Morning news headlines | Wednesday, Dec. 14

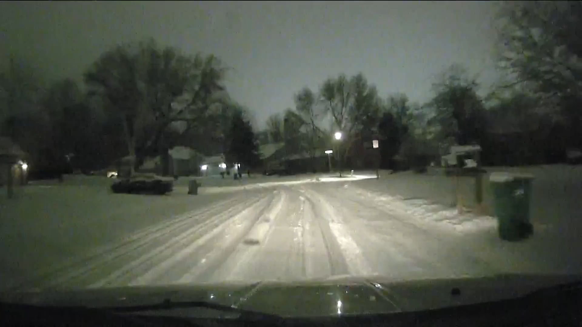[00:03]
The side street roads completely covered with snow, with slush. You name it. It's a slow go in certain spots here in the metro. We're also over in the East Metro in St. Paul. You can see snow covered streets, sidewalks.
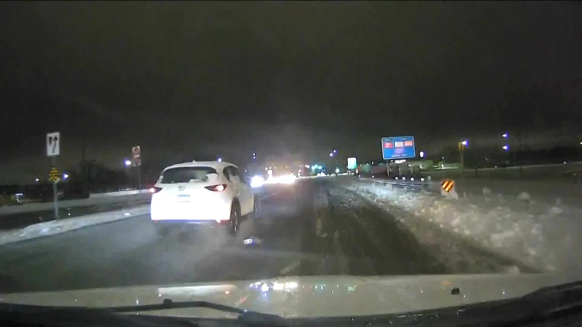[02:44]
But first we want to head out to our photographer, Jack Stanek, who is in Mobile 11 for us this morning. I believe he is in Plymouth. Hi, Jack. Hi, yeah, it is a completely different experience out here than it was this morning, at least where I am in the West Metro where I've been sticking around. I've been on the side streets and the main roads and the snow stop falling has definitely changed the experience, though it is still, as you can see, a little bit slick.